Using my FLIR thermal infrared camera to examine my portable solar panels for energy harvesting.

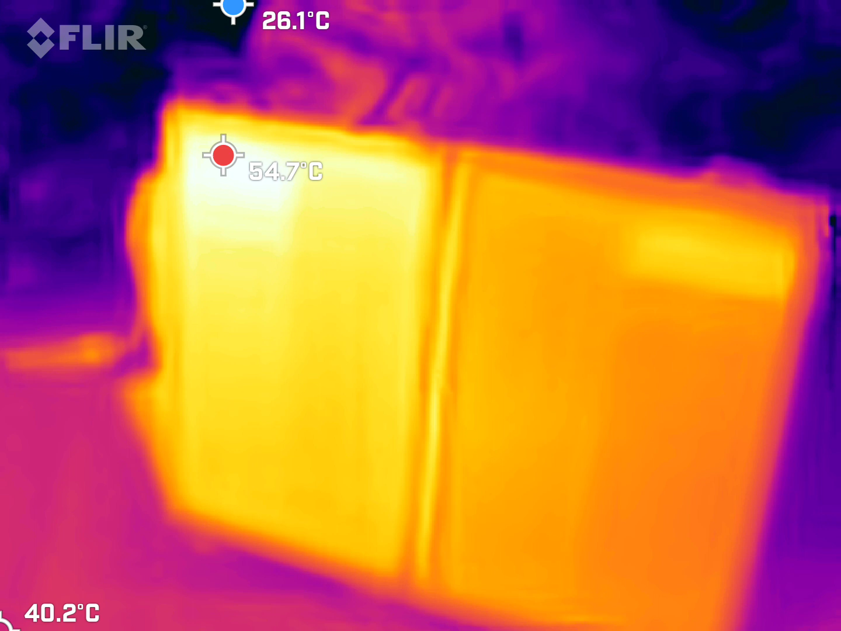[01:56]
On screen: min 26.1°C
into usable electricity the heat is in this in the
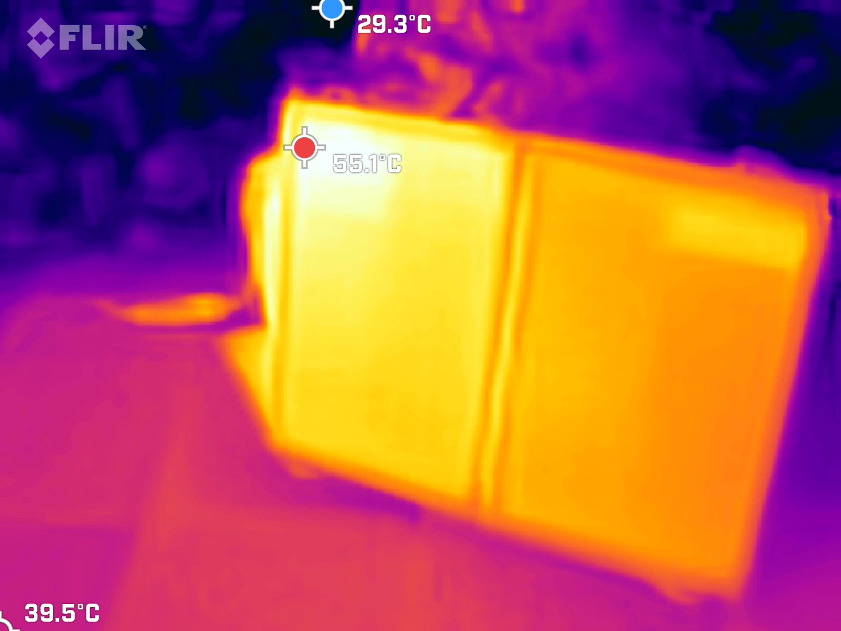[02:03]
solar panels designed for converting photons into electricity heat is of course
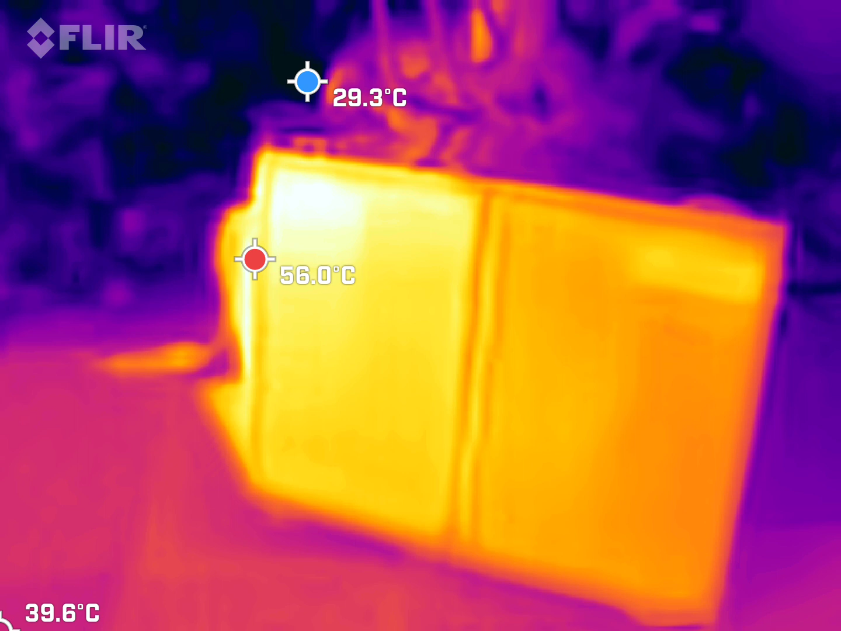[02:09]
a and it is a nuisance the solar panels used for heating and of course need to use this effect so they're painted black for for that reason and I'm using them to
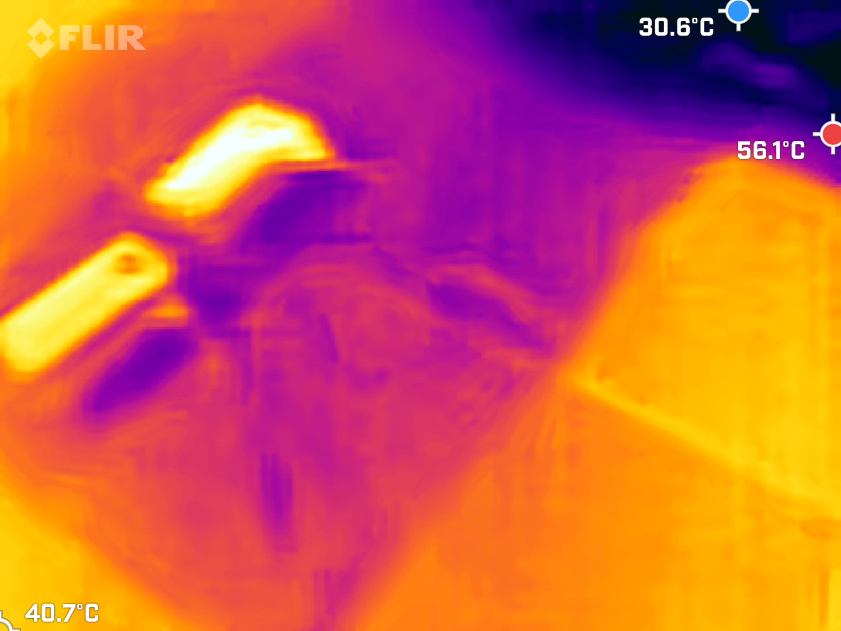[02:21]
On screen: max 56.1°C
charge some
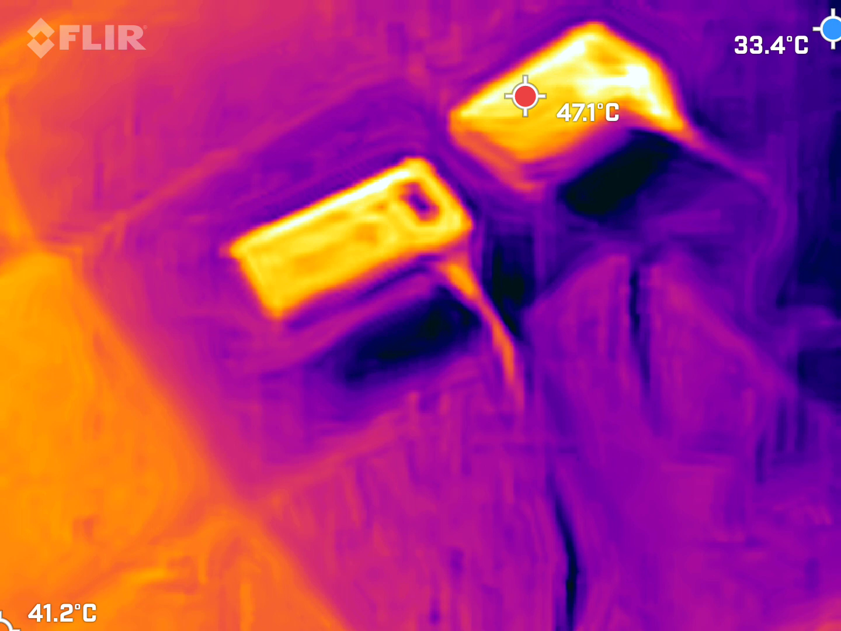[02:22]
batteries these are charging and you can see they're actually getting kind
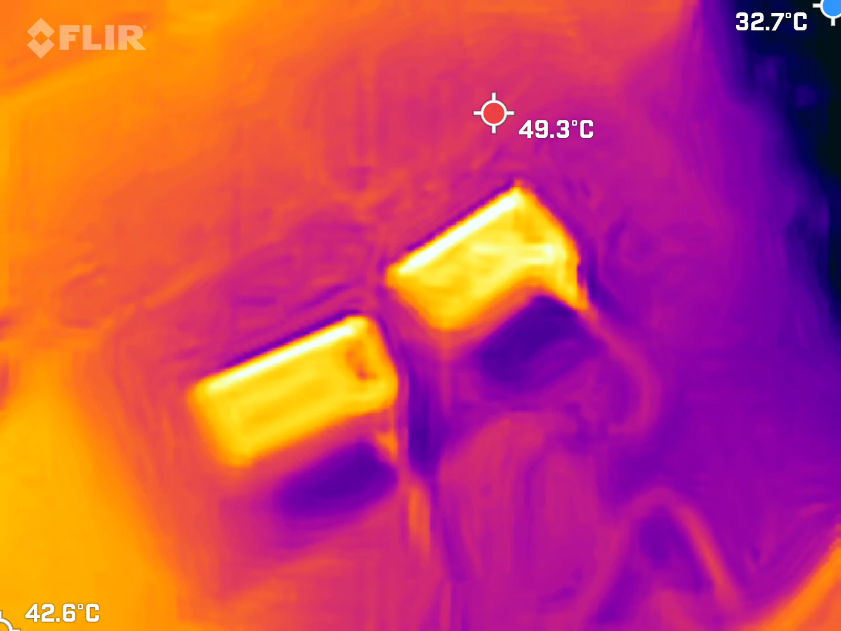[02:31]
On screen: spot 49.3°C
a bit hot to the touch so I can shade
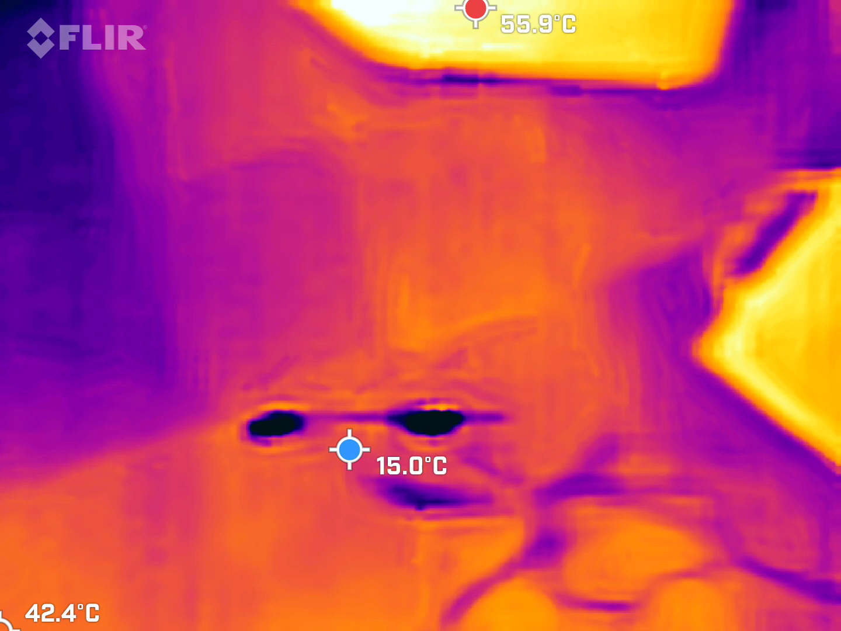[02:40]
On screen: max 55.9°C
I have my other solar panel
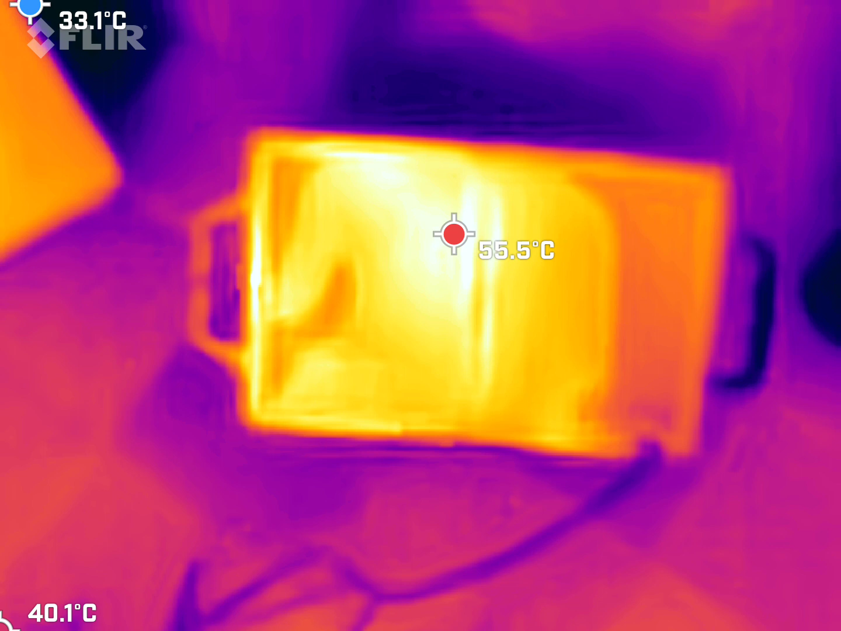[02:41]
On screen: spot 55.5°C, min 33.1°C
here you can actually see my reflection from it so you can see I
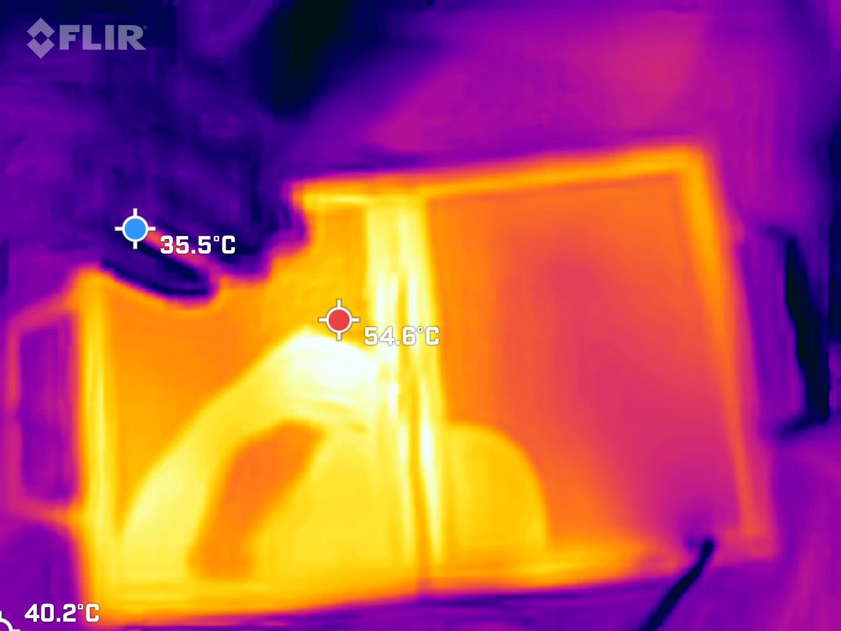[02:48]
the reflection they're very good at actually these have a special coating on them that's able
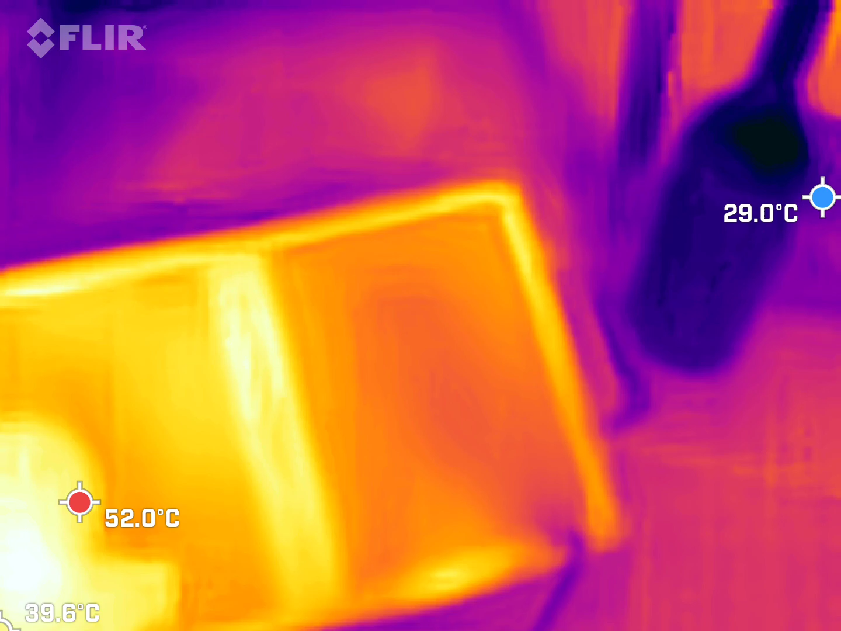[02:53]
to reflect
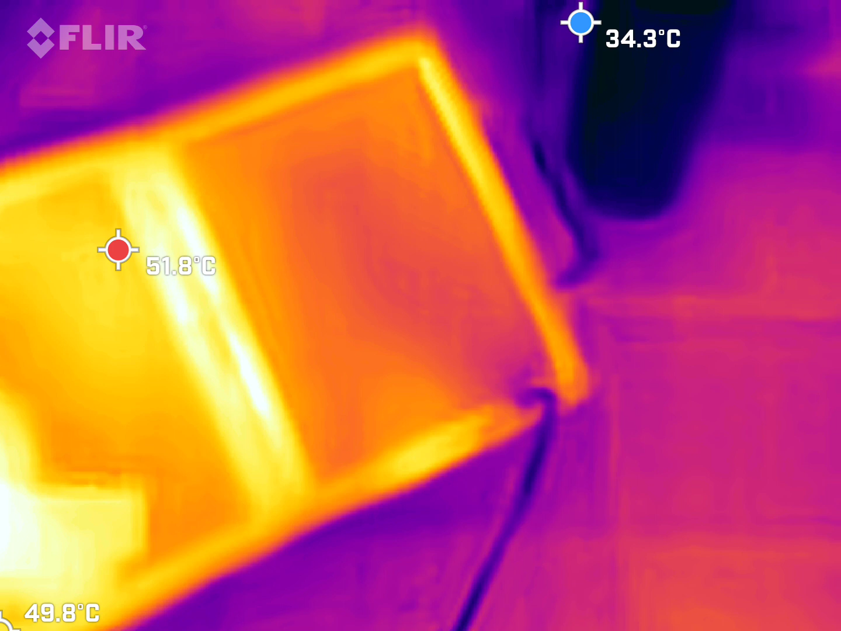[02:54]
thermal infrared and now this has a disadvantage in making it very hard to
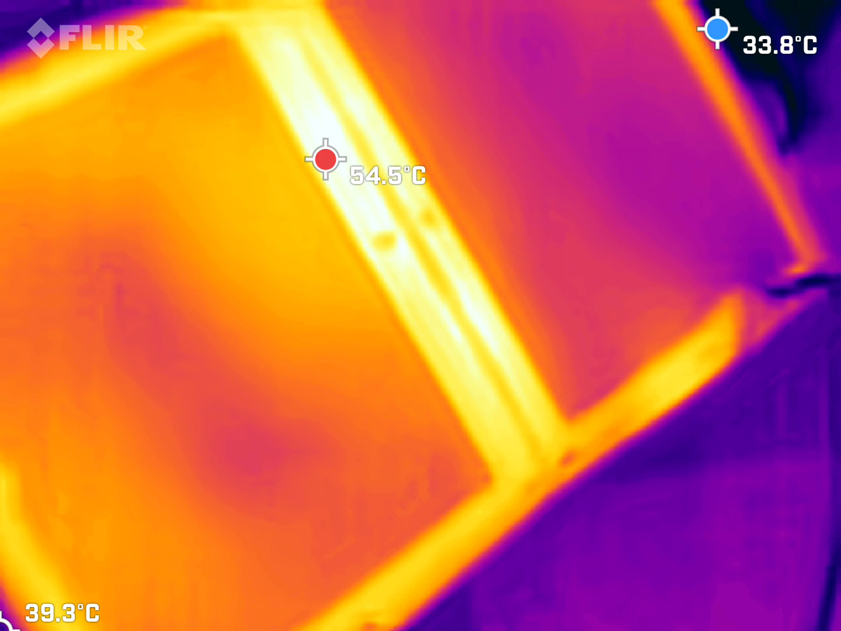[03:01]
determine whether or not we have any defects because of the coating but seems on examination they're pretty much much